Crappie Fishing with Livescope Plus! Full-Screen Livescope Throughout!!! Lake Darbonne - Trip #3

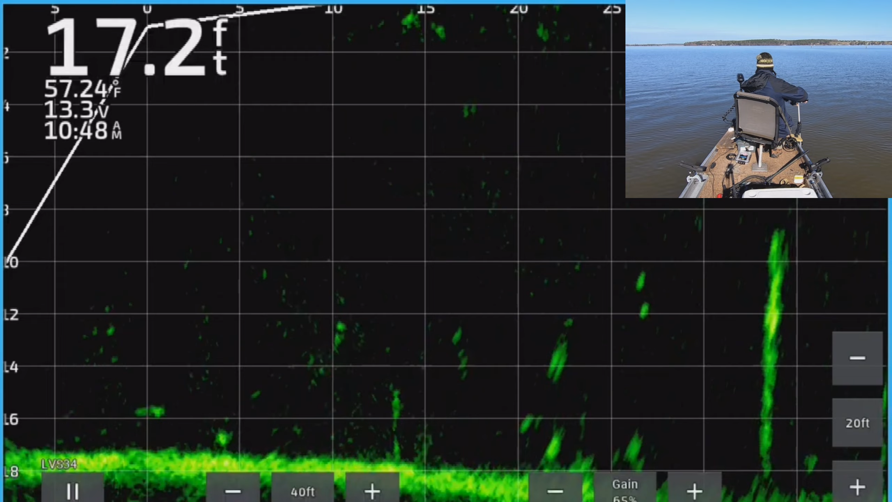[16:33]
On screen: depth 17.2 ft, water 57.24°F
so the boat can move around now I kind of know where I need to cast I just got to keep those transducer aim so you guys can see the catch here we go alright right here he comes here he comes here he comes there he is that's a good fish oh yeah very good fish very good fish yep oh
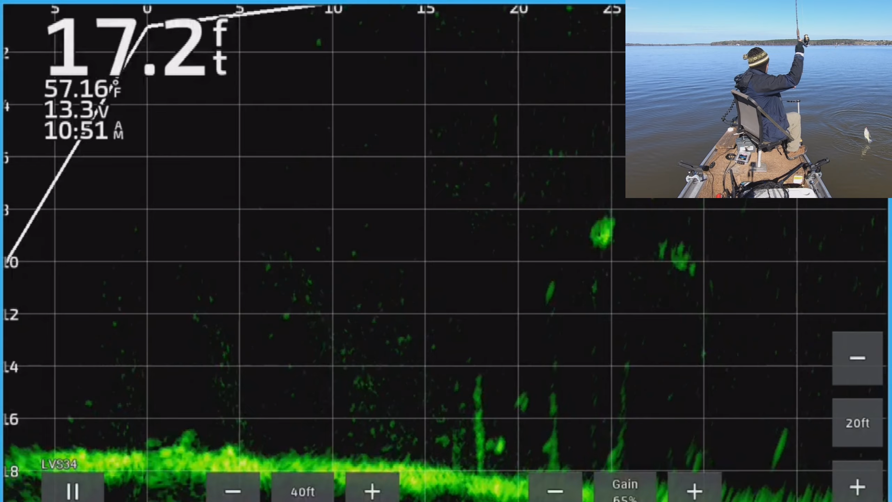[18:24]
On screen: depth 17.2 ft, water 57.16°F
man there were just so many good fish on this day like every fish I was catching it seemed like was screaming out drag just just fighting and they were they were coming out hitting it real hard it was an awesome morning of fishing all around my audio is gone from here on out like I said it came and went for a little while there but from here on out it's out so I'll just be recording this but this was a these are two good marks down here I like you know these these stumps like this because there's a lot less chance you're going to get hung up on anything
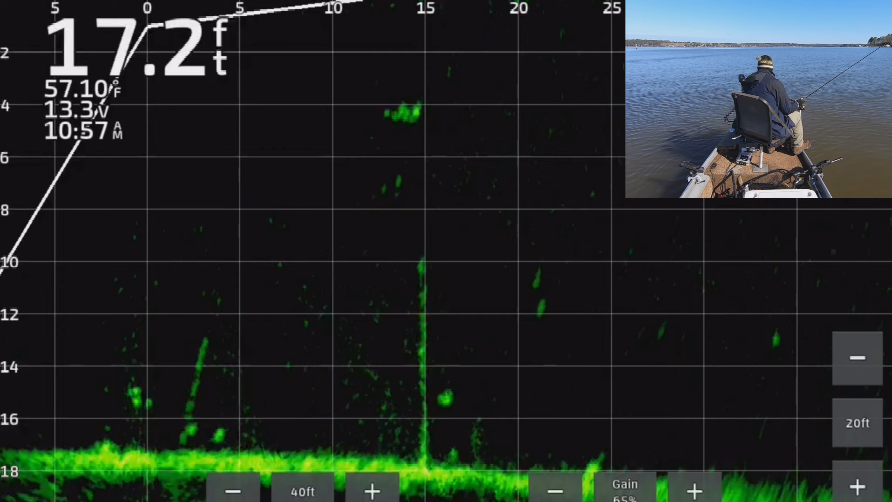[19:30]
On screen: depth 17.2 ft, water 57.10°F
1.5 inch soft soft plastics usually but today I had a small hair jig or a few of them and they were working real good
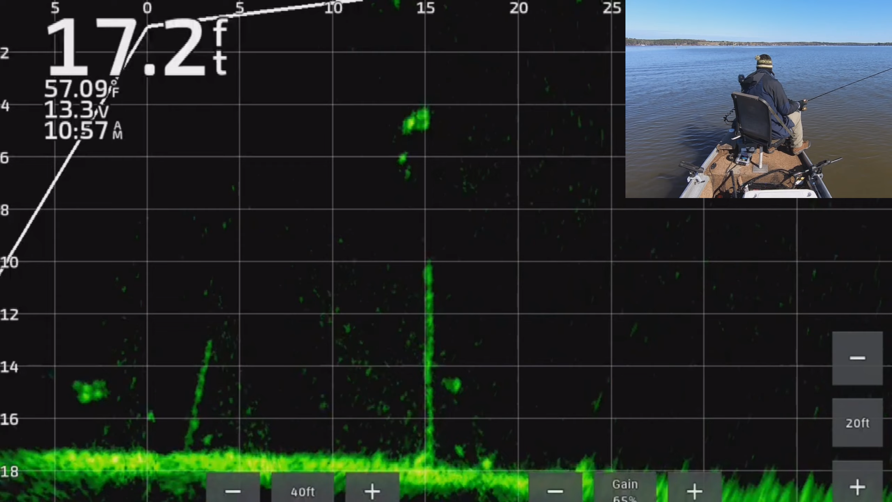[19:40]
On screen: depth 17.2 ft, water 57.09°F
here look look at this one he looks at there he is we got him that is not as big of a fish but he was he was still aggressive but yeah that hair jig was working real real well today and I I like hair jigs a lot better you don't have to keep repositioning your plastic or swapping them out or any of that I'm a big fan of hair jigs when they're working and today it was working great so I was very thankful I didn't have to to readjust soft plastics all day or any of that just
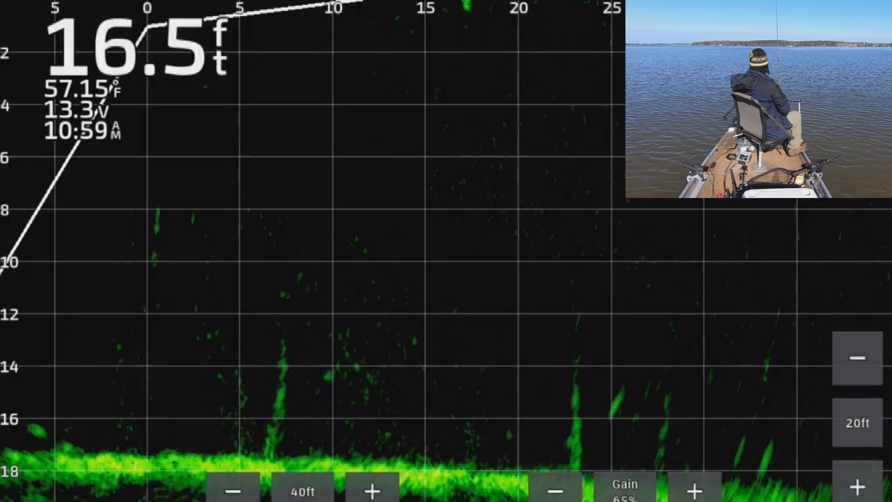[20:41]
On screen: depth 16.5 ft, water 57.15°F
there he is there was a few times that happened today and you know my I would lose lose my original target another one would be right there though oh so we're about to lose part of the video the video up at the top you guys can see me fishing for whatever reason that cut out for the last few minutes so we won't have that but you guys have seen have seen what I'm doing up there enough to know well that was a big fish y'all saw him jump he came out about a foot or maybe two feet and hit it so we just got close enough and he came out and smacked it that was a big fish